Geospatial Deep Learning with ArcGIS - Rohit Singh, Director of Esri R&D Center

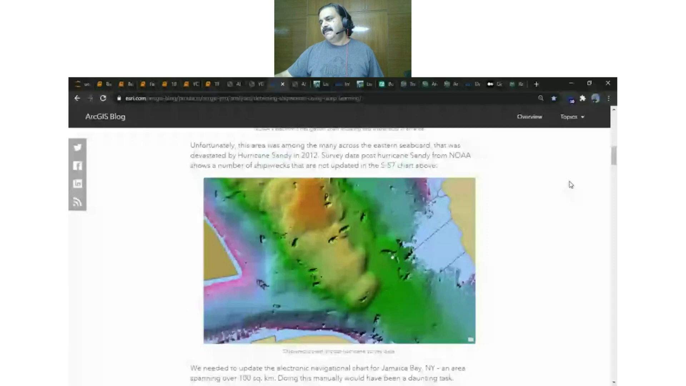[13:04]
But clearly, we can see a lot more in the bathymetric data.
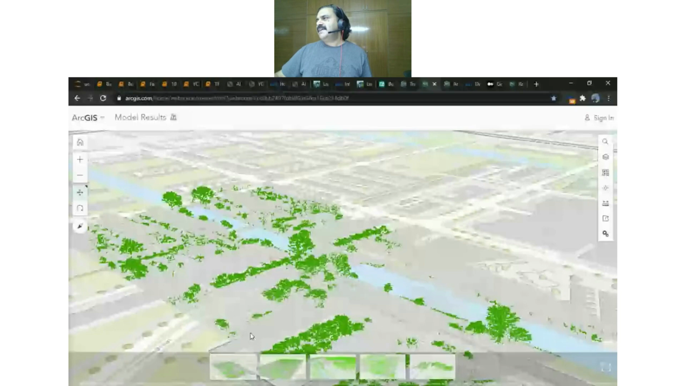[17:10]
And basically, given a point cloud,
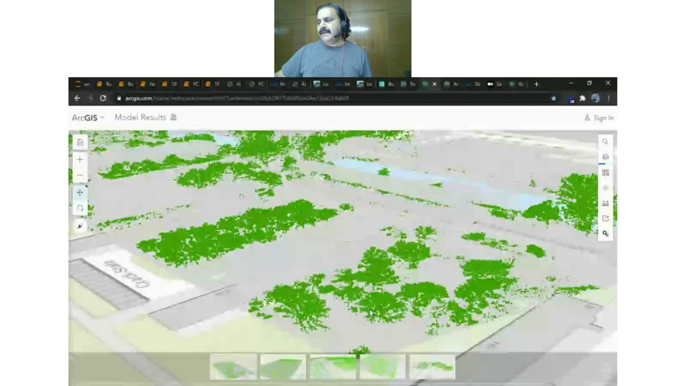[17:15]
it's able to identify which points belong to trees.
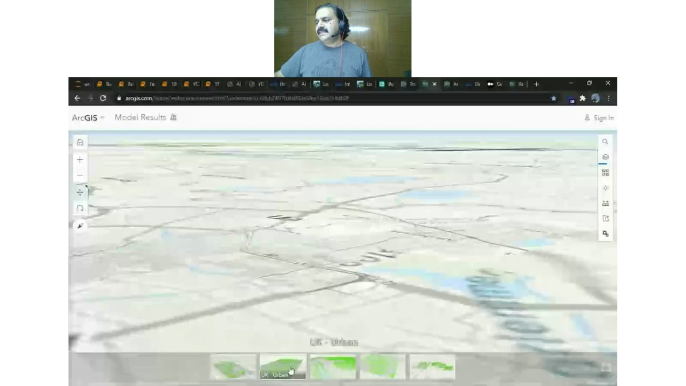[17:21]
And here are some results for different geographies around the world. These models are very generalizable.
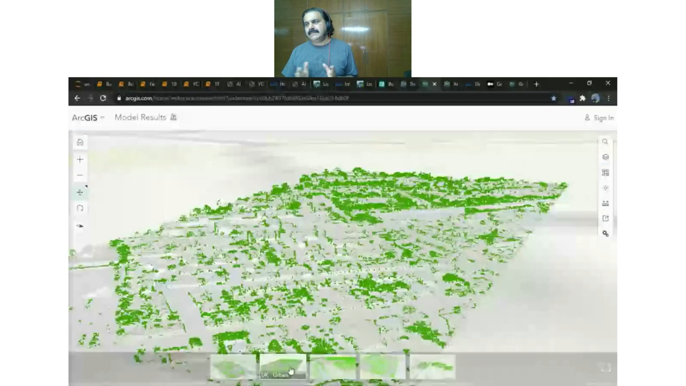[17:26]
They work across large geographic areas.
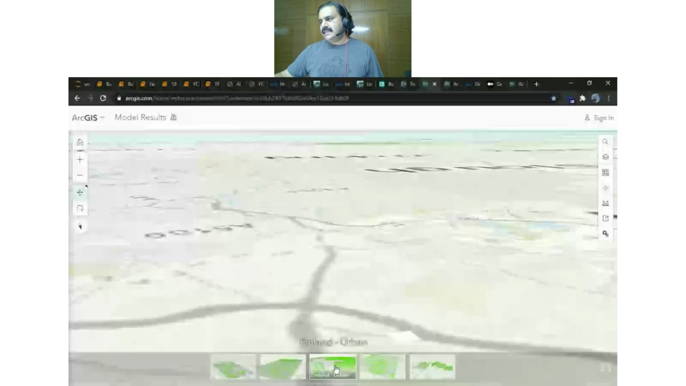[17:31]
So here are results from from the UK. Here we are looking, going to jump to Finland.
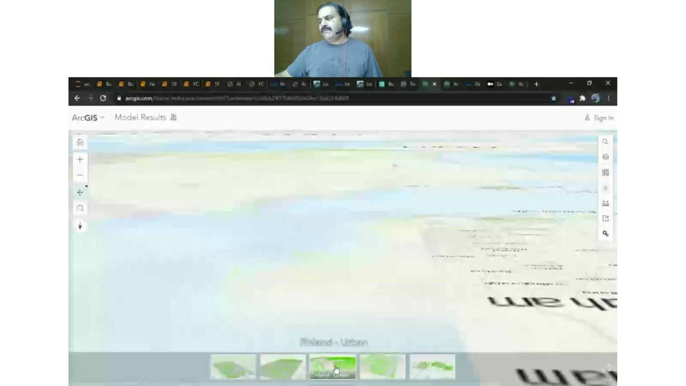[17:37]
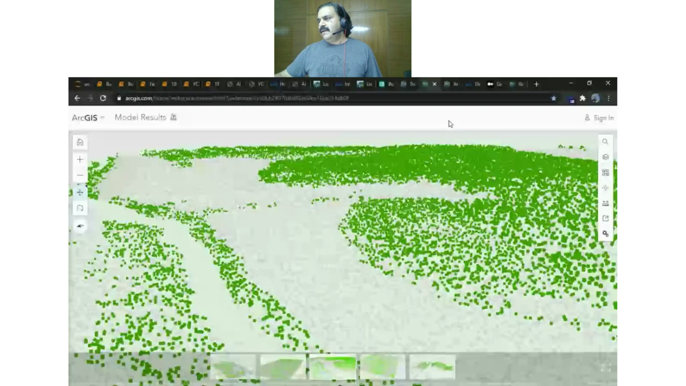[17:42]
There's a lot of vegetation here on the right hand side, you can see it from the elevation. So all points belonging to trees are labeled in the green color.
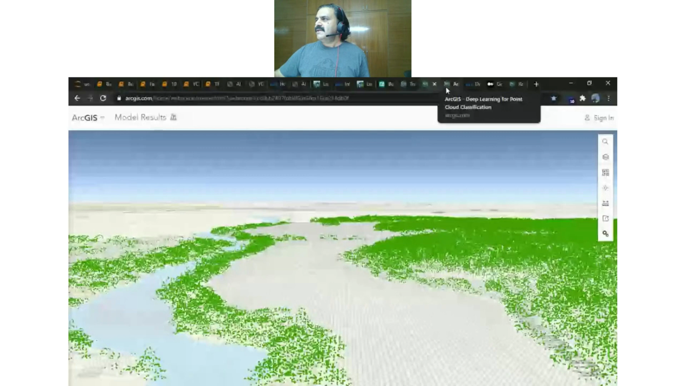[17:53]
So let's look at how you could use this model to go from a raw point cloud such as this,
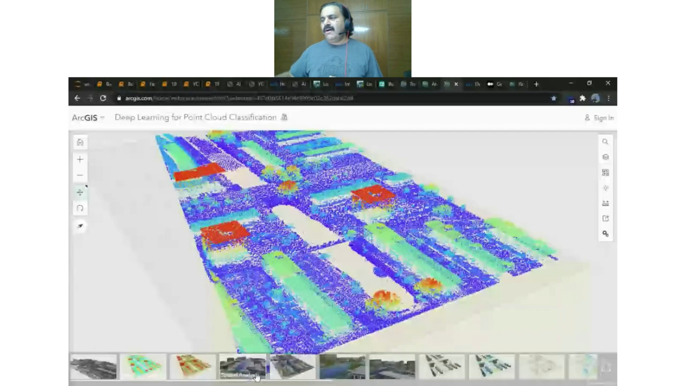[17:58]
to a finished 3D scene complete
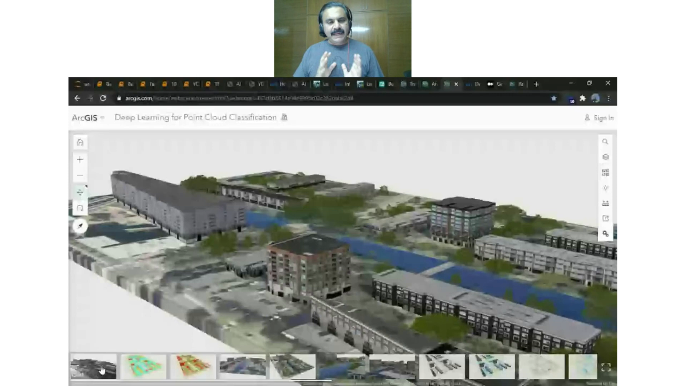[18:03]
with 3D models of buildings and trees, just using ArcGIS as the workflow. So we start with using the point CNN model, that's our point cloud classification model.
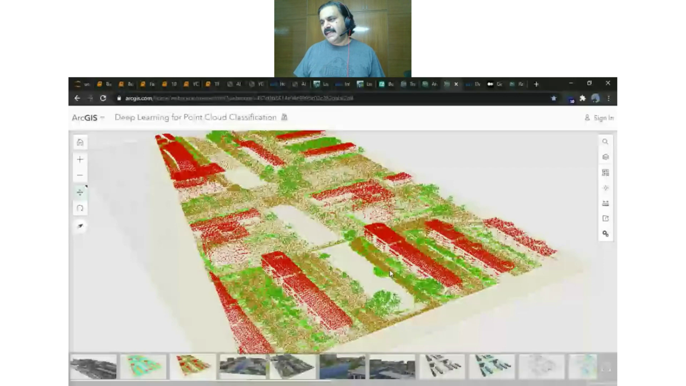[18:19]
Given the raw point cloud, we were able to find all points belonging to buildings,
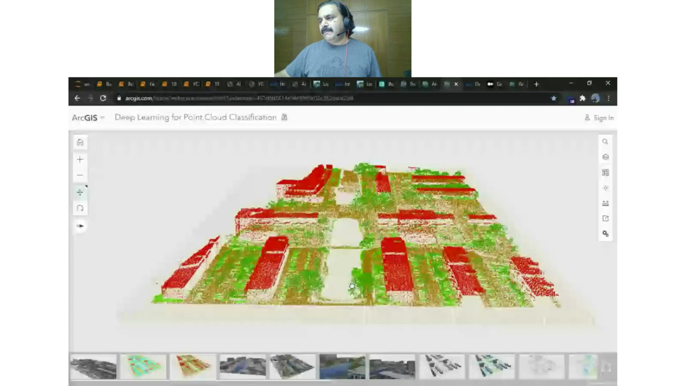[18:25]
the ground, and to the vegetation.
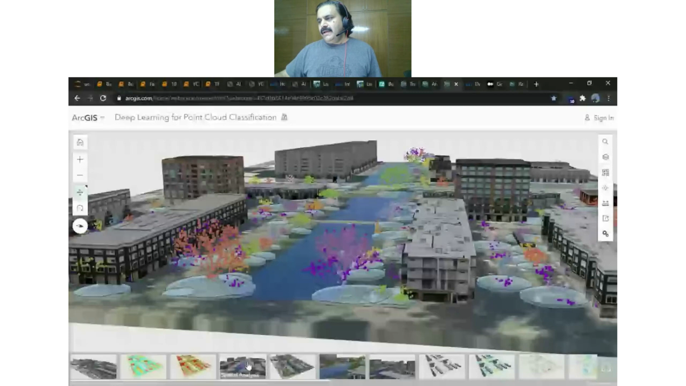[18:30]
By using spatial clustering of the tree points, we are able to find the height and the diameter of each tree.
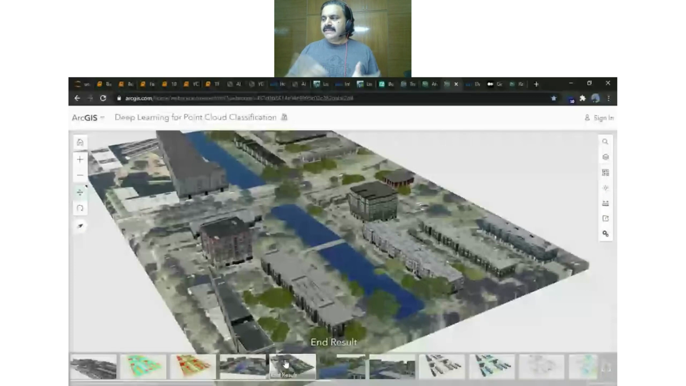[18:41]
And using that, we can find the closest tree species and use city engine to create a 3D model of our scene.